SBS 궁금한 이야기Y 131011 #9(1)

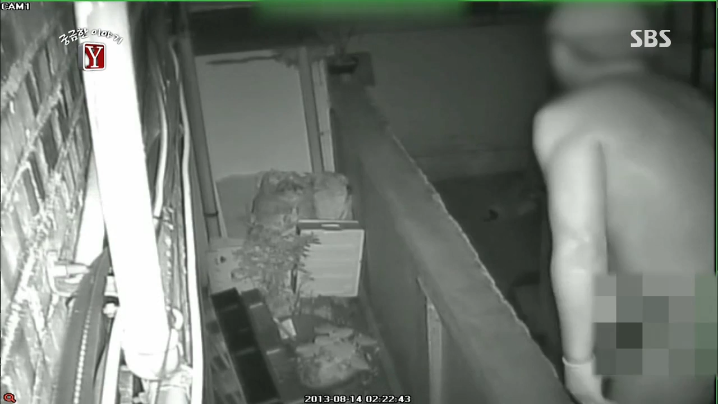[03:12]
속옷조차 입지 않은 채 골목을 돌아다니며 담을 넘는 남자. 그가 노출증 증세를 가진 변태 성역자일 수 있다는 겁니다.
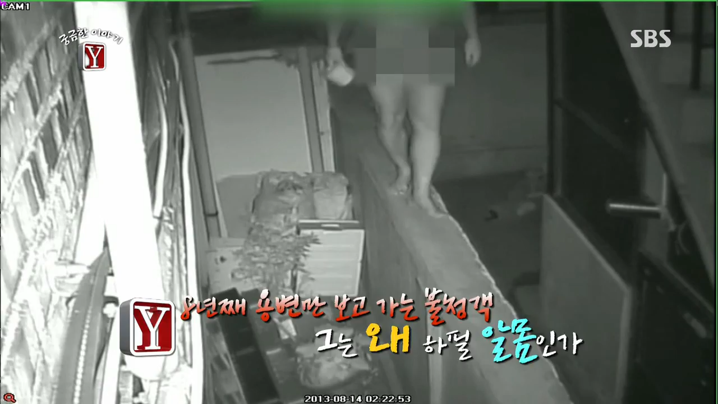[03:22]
그렇다면 관할 파출소에서도 남자에 대해 알고 있을 텐데요.
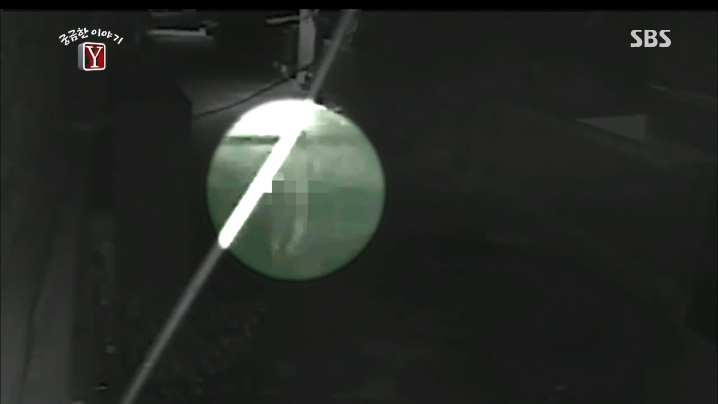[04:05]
다른 신고는 접수된 적이 없다는데요. 알몸으로 골목을 돌아다니며 박 씨 부부의 집에 용변을 보는 남자.
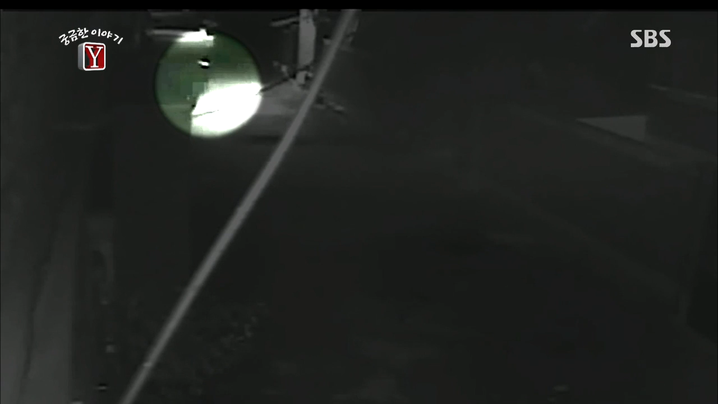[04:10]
그는 어떻게 이 기이한 행동을 8년 동안 숨길 수 있었을까요? 변도 이런 변이 없습니다.